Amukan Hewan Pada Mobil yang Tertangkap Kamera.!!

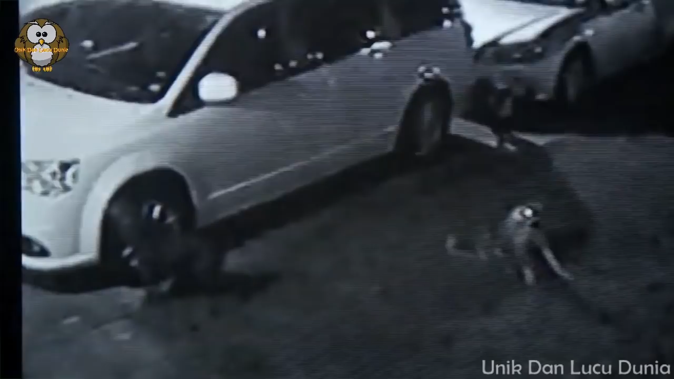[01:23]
Ia saat itu kembali dari pasar setelah berbelanja kebutuhan pokok. Dan dia menemukan bemper mobilnya rusak. Selain bemper, kabel juga rusak, robek dari mesinnya.
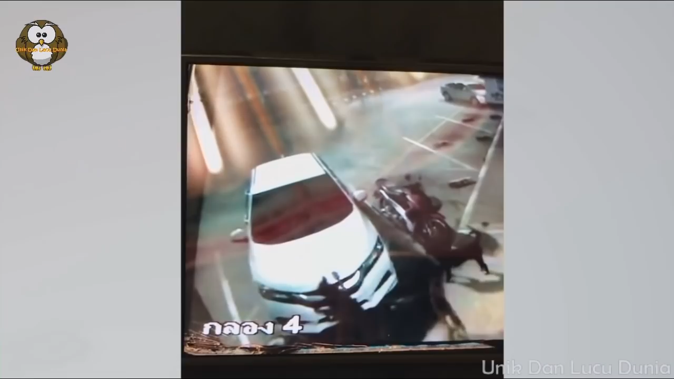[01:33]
Sementara sisi-sisinya tergores dan penyok. Di video kedua, sebuah kamera pengawas berhasil merekam aksi perusahaan mobil yang parkir di tepi jalan.
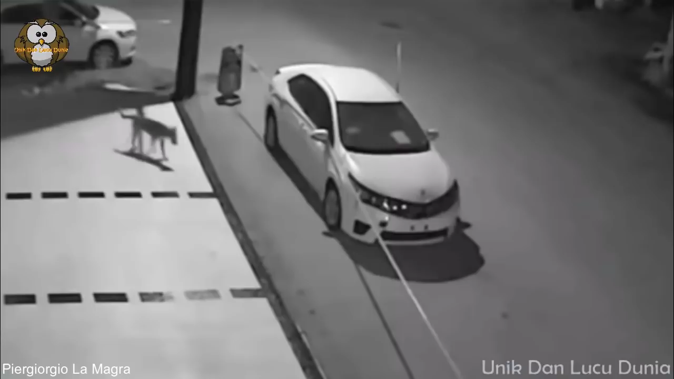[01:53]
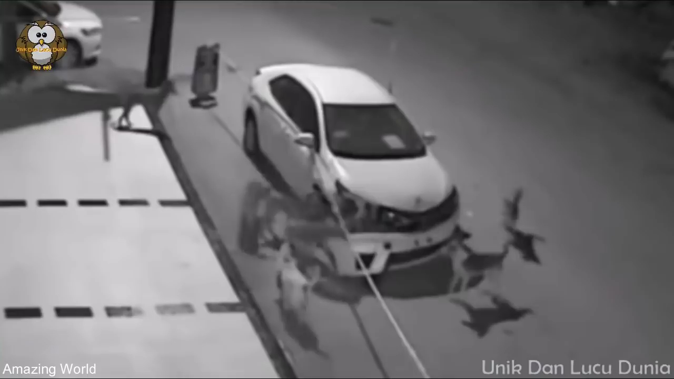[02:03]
Pelaku pengerusakan Toyota Corolla ini adalah kawanan anjing liar. Peristiwa ini terjadi di Sakarya, Turki, di mana kawanan anjing yang melewati sedan berkelir putih itu terkejut alarmnya berbunyi. Tiba-tiba saja perhatian kumpulan hewan liar ini langsung ke sosok sedan yang dianggapnya membahayakan.
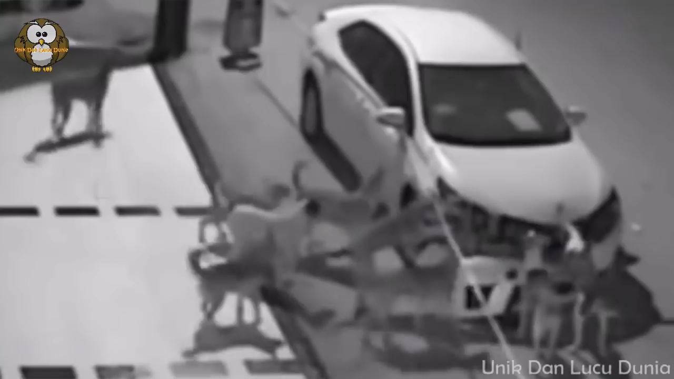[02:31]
Anjing liar tersebut mengamuk dan menarik bemper depan hingga terlepas.
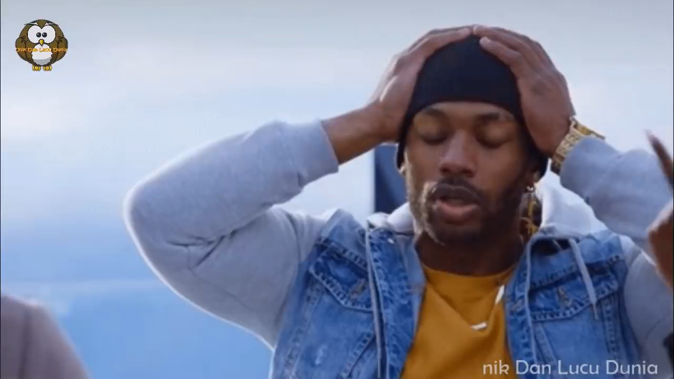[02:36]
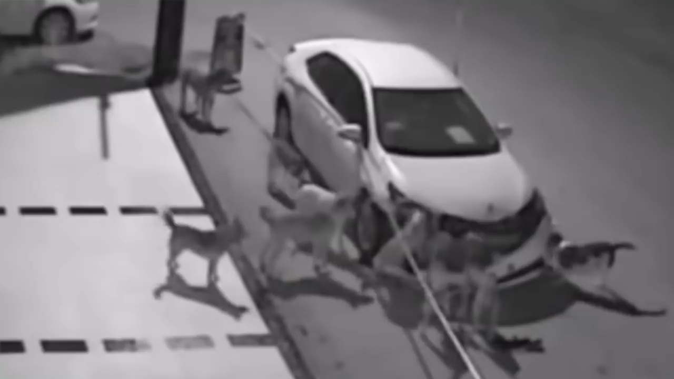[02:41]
Kerusakan yang terjadi atas kejadian itu diperkirakan hingga 1.600 USD atau sekira 20,9 jutaan.
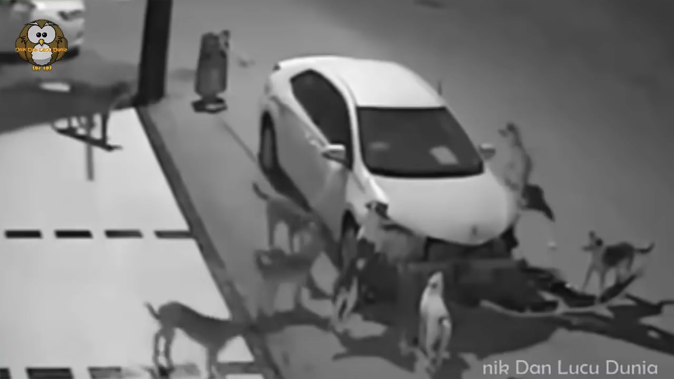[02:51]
Di video ketiga, babun penghuni taman Safari Noseley, Inggris mengacak-ngacak pakaian di atas mobil milik pengunjung tersebut.